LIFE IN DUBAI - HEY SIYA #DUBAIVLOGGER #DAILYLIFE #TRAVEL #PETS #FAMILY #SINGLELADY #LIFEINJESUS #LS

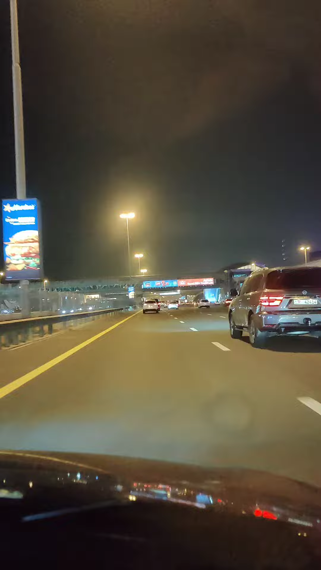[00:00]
So here is one of the metro stations.
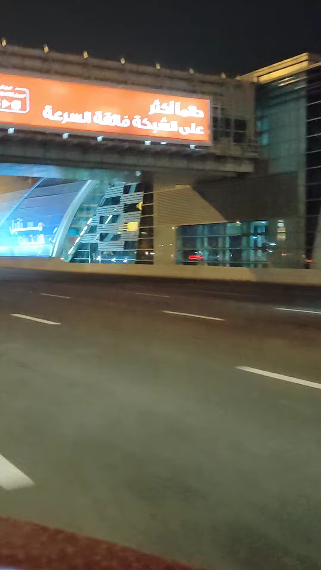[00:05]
This is none other than one passive metro station of Dubai and
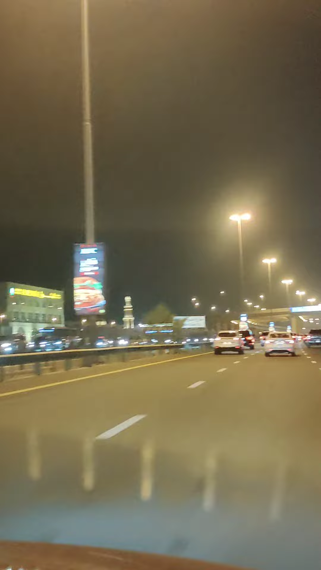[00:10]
this is again I told you Sheikh Zayed Road and we are going and you can see underpasses overpasses but Sheikh Zayed Road